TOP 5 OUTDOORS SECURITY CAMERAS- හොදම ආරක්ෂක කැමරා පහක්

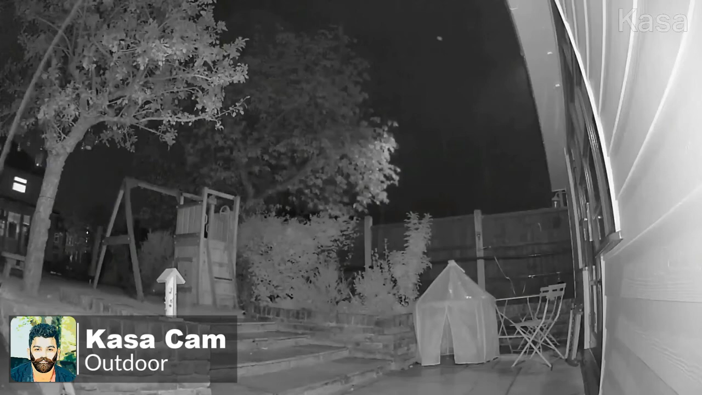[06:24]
ඒ වගේම wide angle 1080p video තමයි record වෙන්නේ night mode එකේදී 360p video තමයි record වෙන්නේ
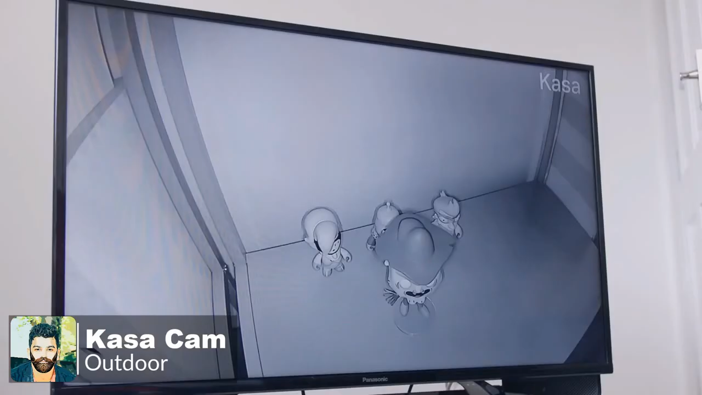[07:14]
ඒ වගේම තමයි live video මේක බලන්න පුළුවන්.